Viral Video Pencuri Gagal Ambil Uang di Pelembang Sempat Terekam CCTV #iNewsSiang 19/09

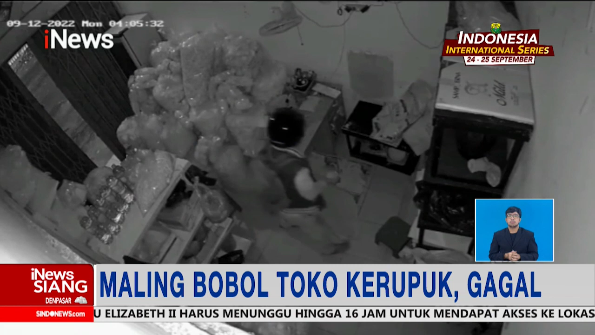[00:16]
Aksi pencurian di sebuah toko kerupuk terekam kamera pengawas di dalam toko.